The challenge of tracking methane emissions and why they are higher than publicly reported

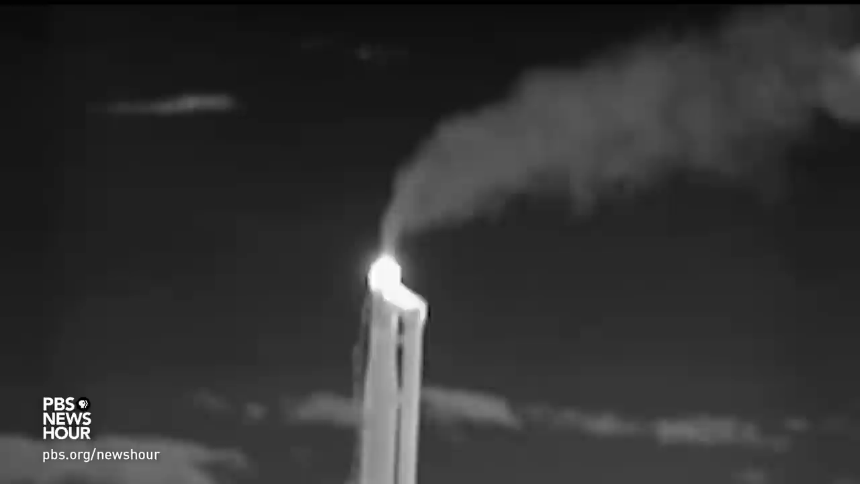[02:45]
I am seeing a lot of methane blasting out from that flare that is barely lit. Even though methane is the primary ingredient of natural gas,
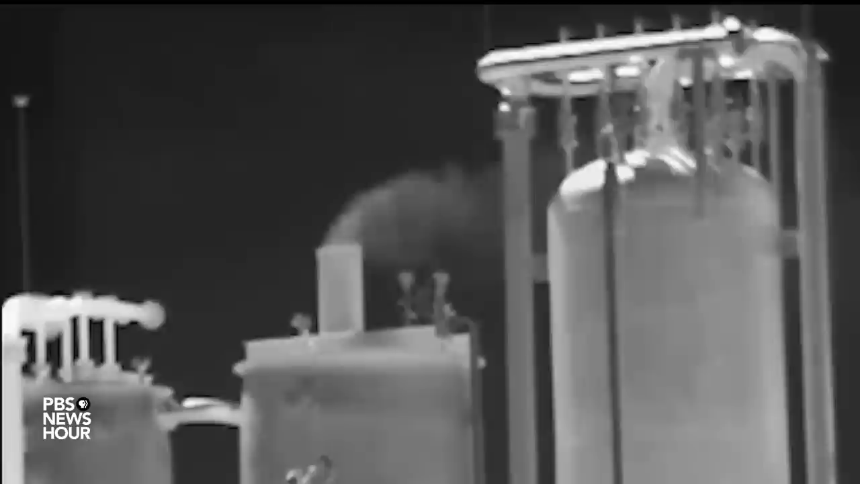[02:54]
here in the Permian Basin, it is mostly considered waste. To reduce methane emissions, operators are supposed to burn it in flare stacks like these.
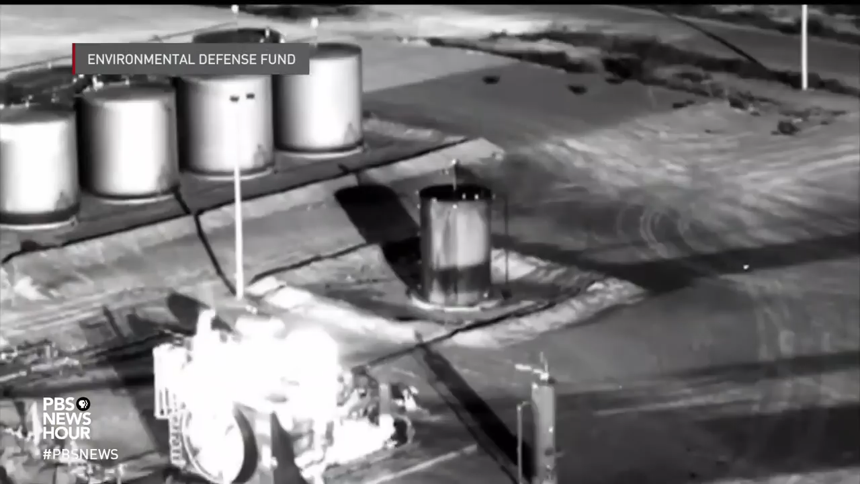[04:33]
Wrong. 5 times too low.
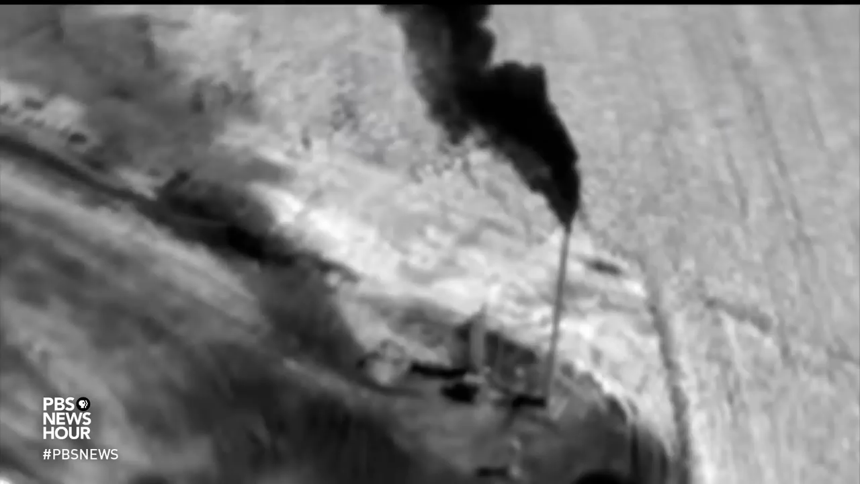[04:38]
So the industry is underreporting. Right. No surprise to Sharon Wilson. So we're going to need the tripod.
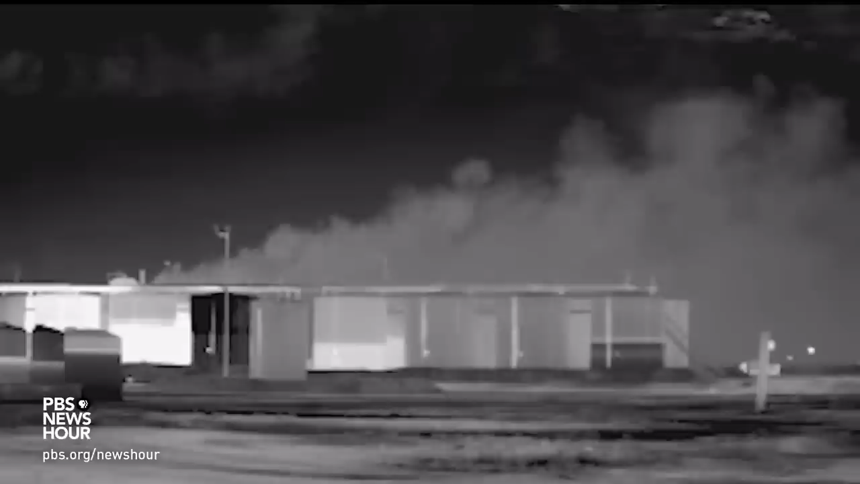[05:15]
Huge plume. Huge plume, massive. And I want you to see it. God. The air here was thick with the smell of hydrogen sulfide, giving us headaches and nausea. The site is a repeat offender.